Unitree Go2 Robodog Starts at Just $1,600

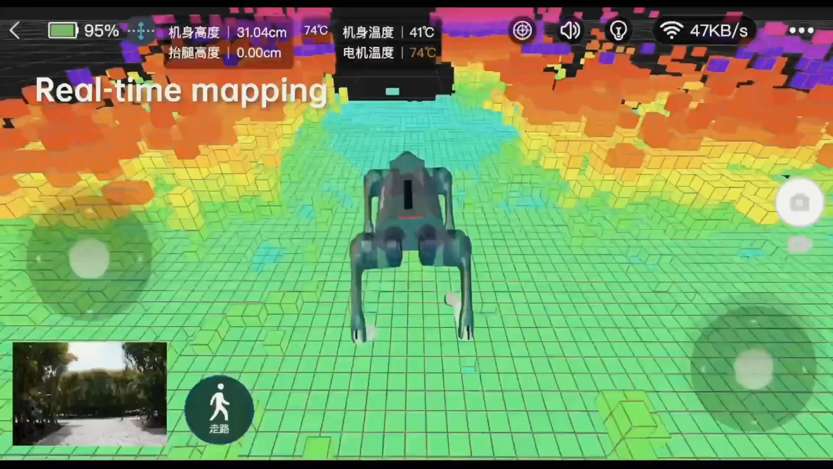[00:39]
With 360-degree x 90-degree omnidirectional ultrawide angle recognition,
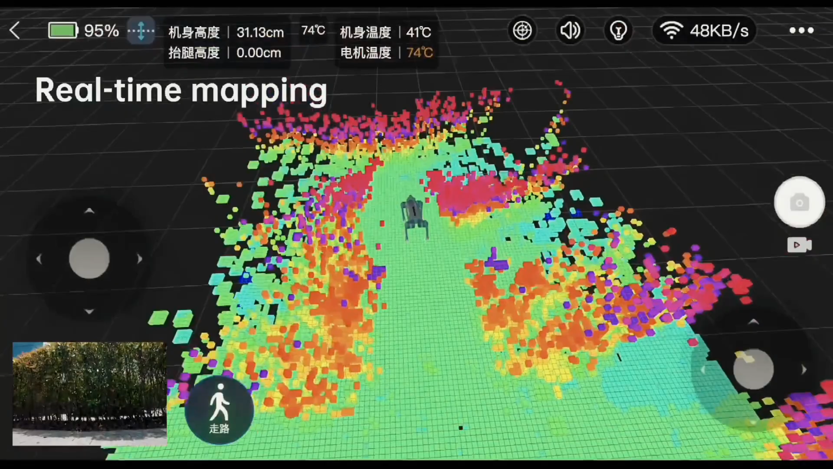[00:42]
this robodog can detect super small blind spots and a minimum detection distance as low as 0.05 meter, which makes Go 2 realize all-terrain recognition.